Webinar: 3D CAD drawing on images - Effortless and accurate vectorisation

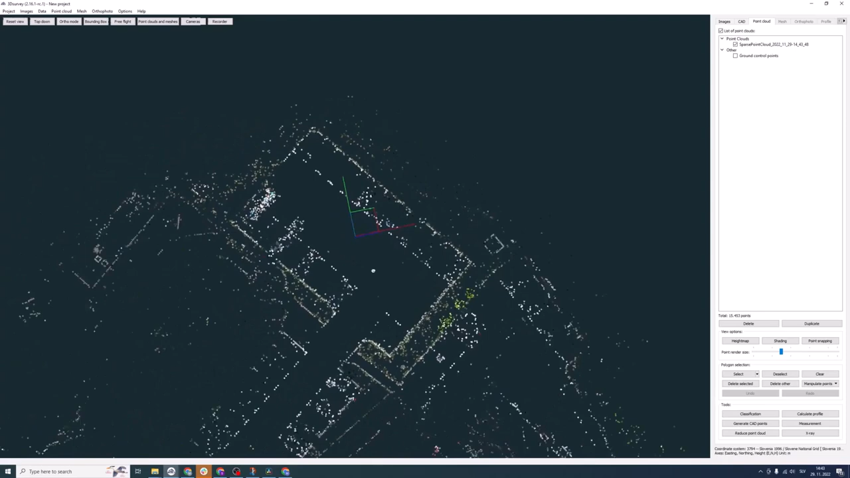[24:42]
on this sparse point cloud we can also use this get uh drawing on
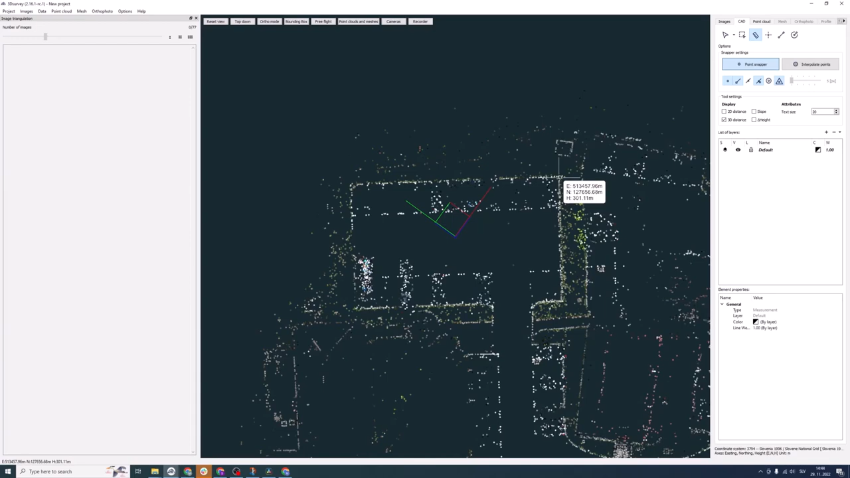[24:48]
images support i can click on the point that is uh in
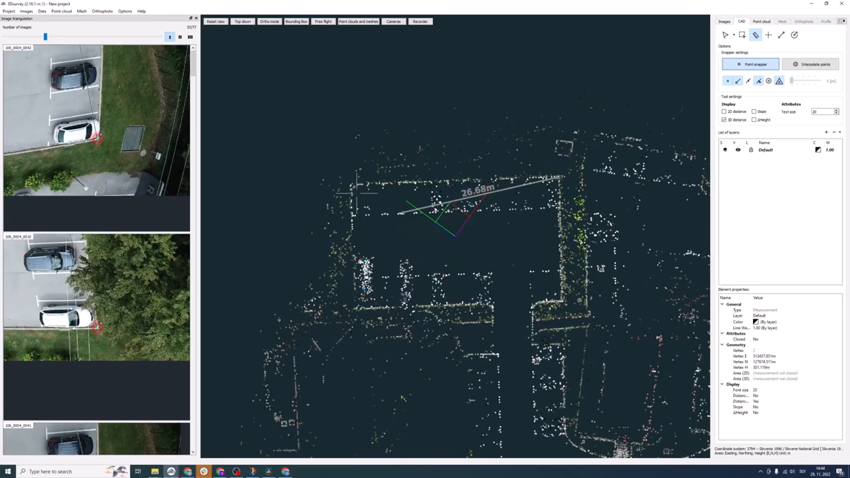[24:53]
this sparse point cloud and still get the images to decide very exactly where the point that i've placed should be
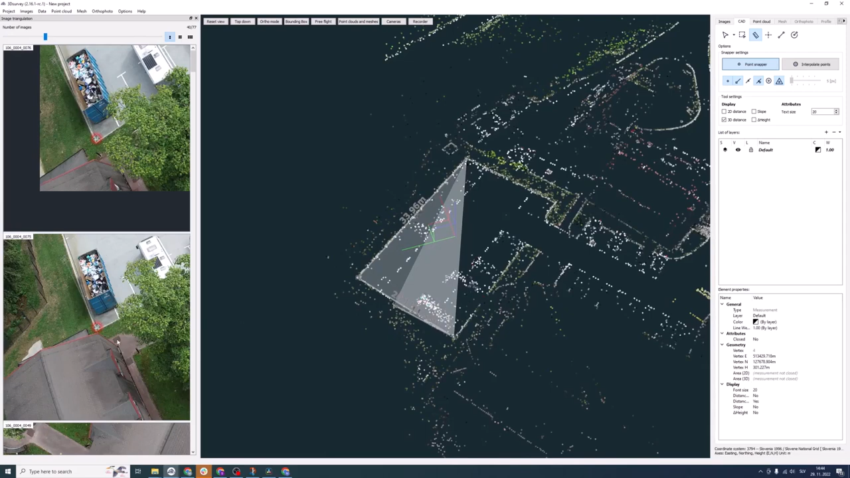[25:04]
and i can also do measurements on this uh very sparse point cloud um and this all together should take us about three minutes so this is really convenient to do on the field where you have to do some quick measurements
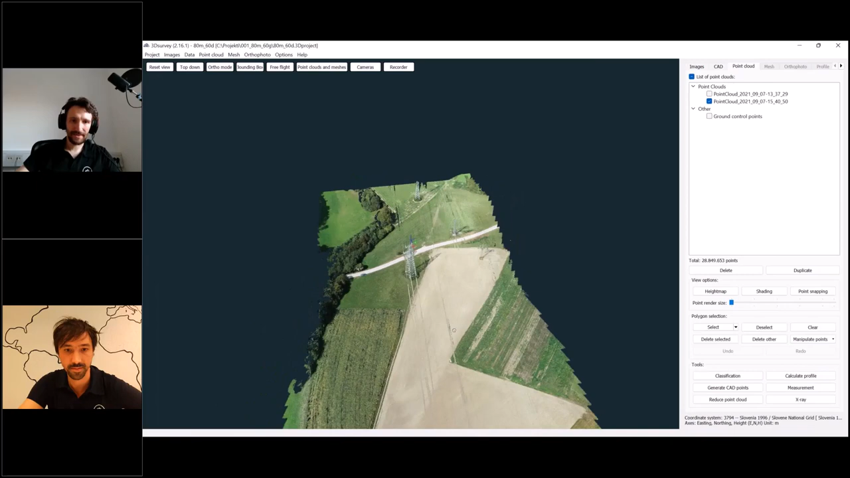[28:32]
um draw cat points and lines somewhere where your point cloud or a 3d mesh was not reconstructed this can happen for various reasons for example if you're doing scanning of power lines this is often the problem that you're flying uh too low
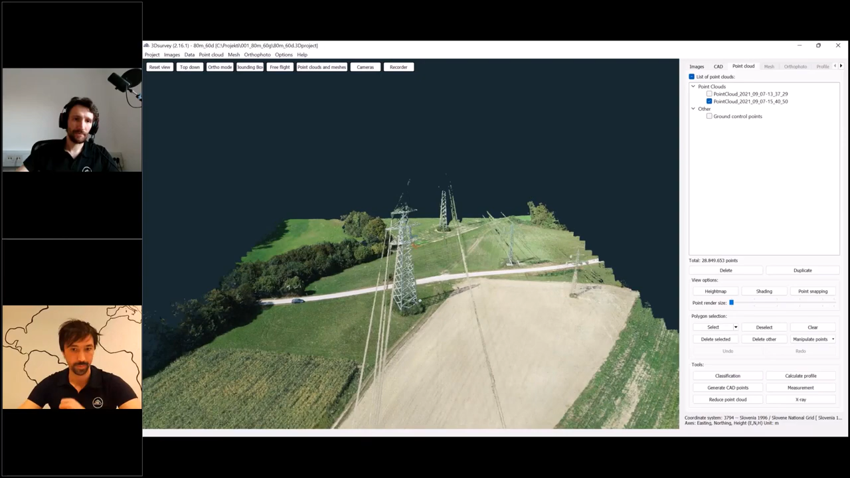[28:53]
so for example um we didn't get this stop of the power line tower and because we're doing this
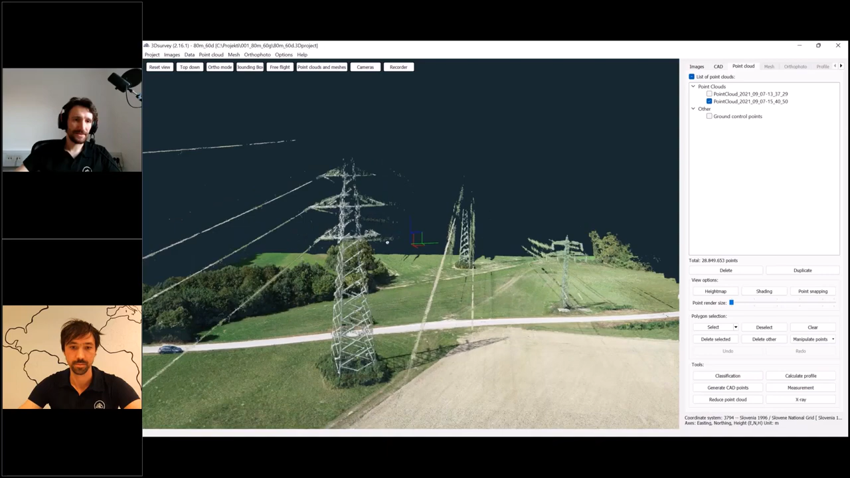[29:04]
analysis of power lines we still need to know where it is now with the help of this new feature you can go to cad and say you will create a new point let's call it top
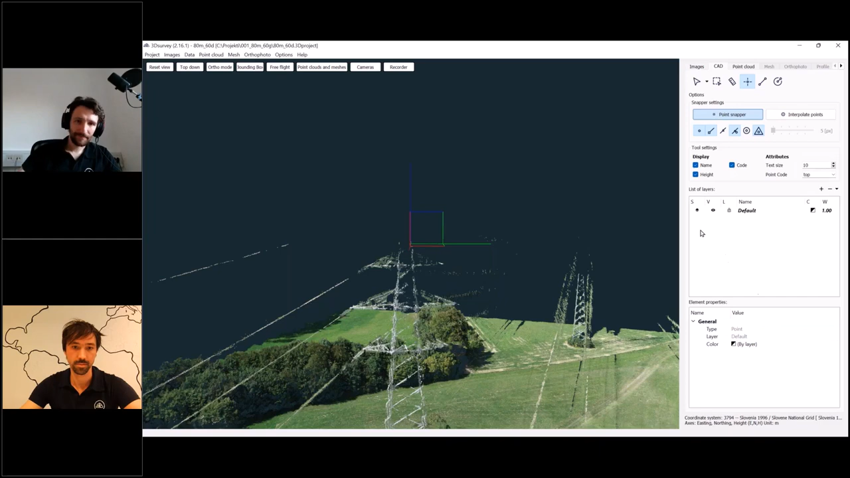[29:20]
um and now you have to place it somewhere on your point cloud so place it somewhere close to where the top should be and now you can move it on the images to its correct position uh we recommend you do that on various images
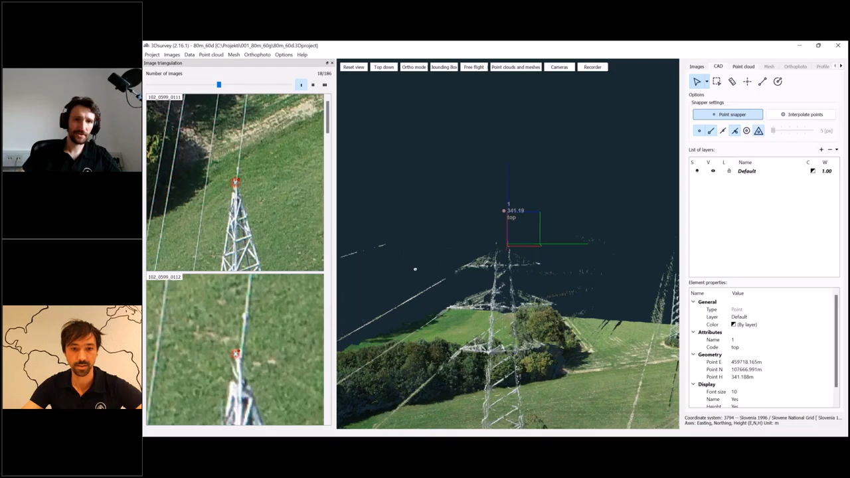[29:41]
uh i will show you in a second because you have to do it as marco said from various points of view so you get this race
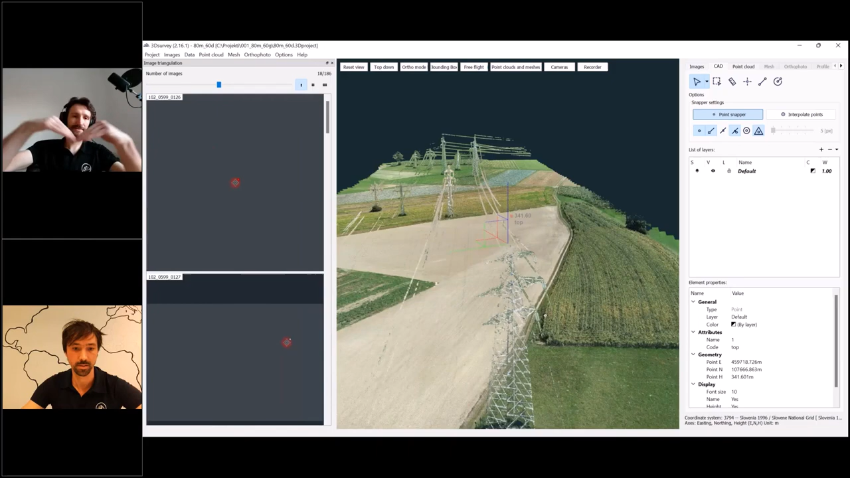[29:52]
that are crossing each other on different angles this way you can really increase your
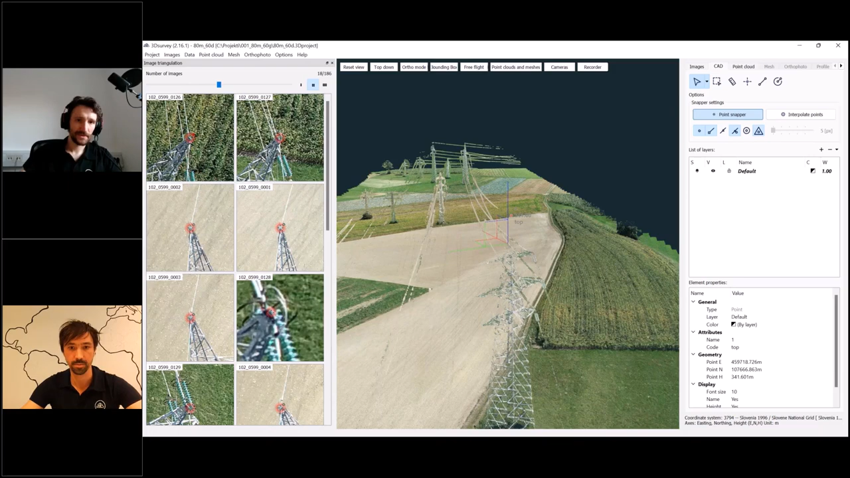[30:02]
accuracy so let's say this is now good and you can see if i rotate this this is where the top should be
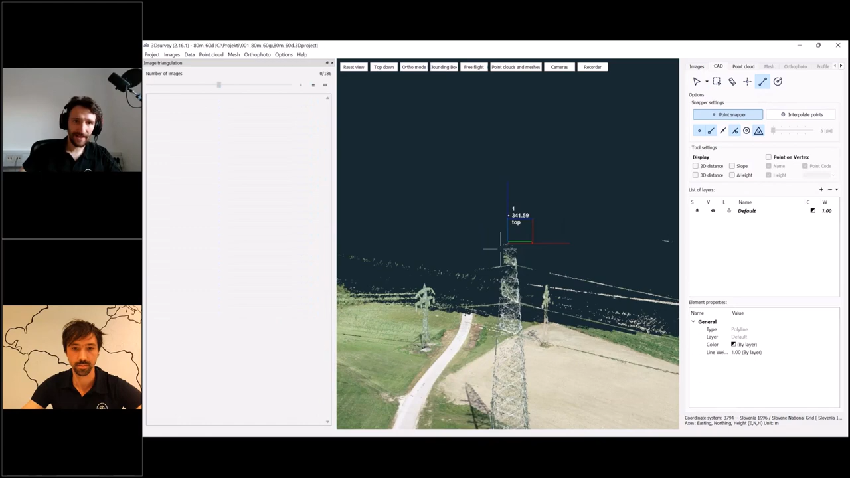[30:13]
and you can also add lines to this now for example if you want to reconstruct the whole tower um
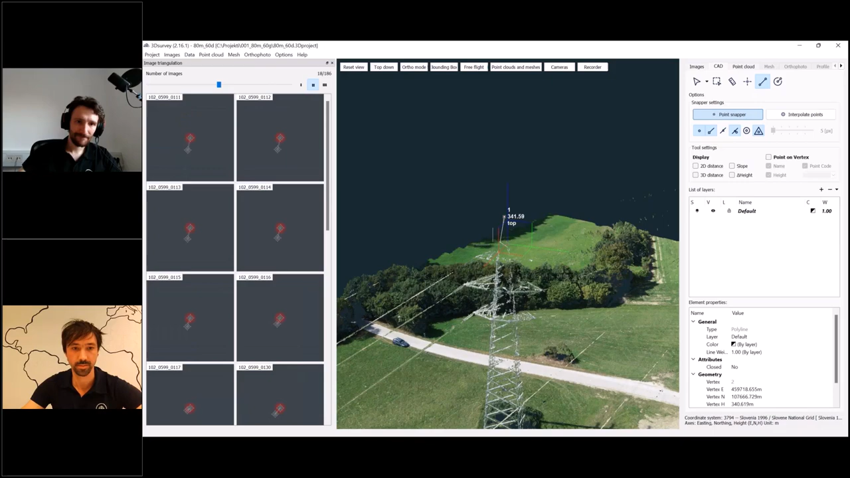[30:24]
yeah something like this uh okay okay and no problem doing that also on the lines you can lines are a bit difficult